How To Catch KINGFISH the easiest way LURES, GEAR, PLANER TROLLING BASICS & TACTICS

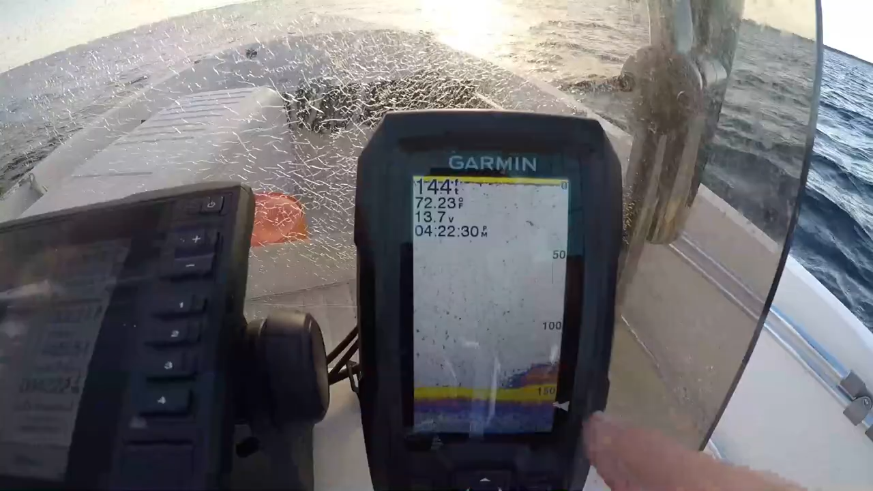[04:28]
structure on the bottom finding your wrecks finding your relief
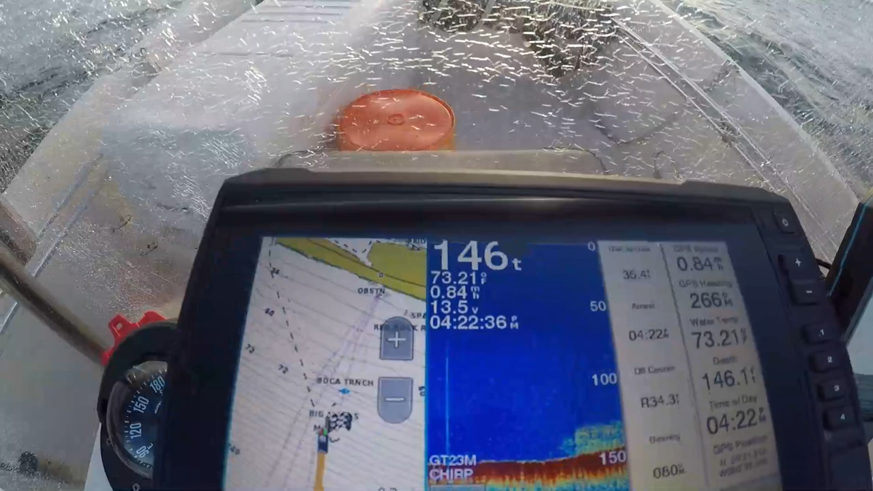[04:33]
structure you can also use your GPS to identify ledges and where the bottom of the seabed floor has more of a steep incline